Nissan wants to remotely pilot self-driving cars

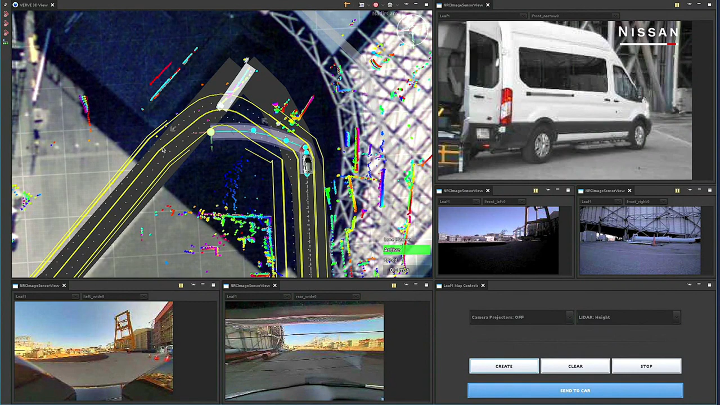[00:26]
upload new commands and then the autonomous vehicle will drive this autonomously so it goes